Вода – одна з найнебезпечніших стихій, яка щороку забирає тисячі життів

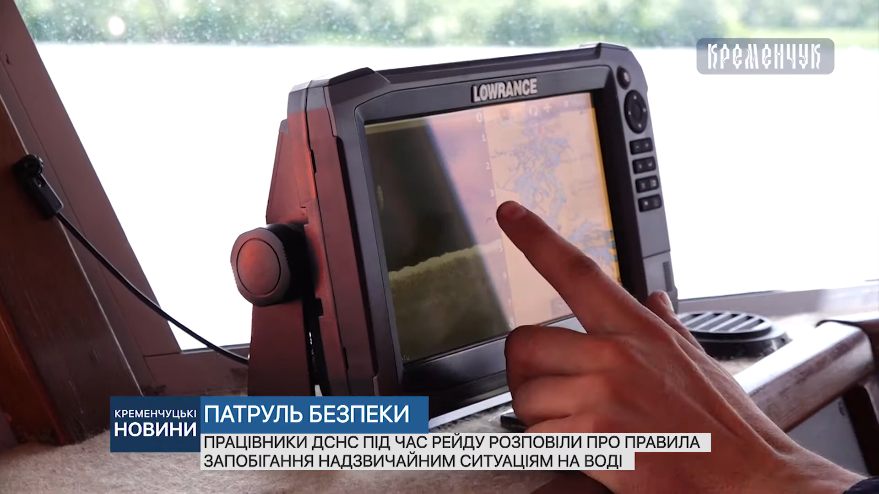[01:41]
як відмальовує на екрані. До СНС-ників котре наголошують про важливі дотримання правил безпеки на воді.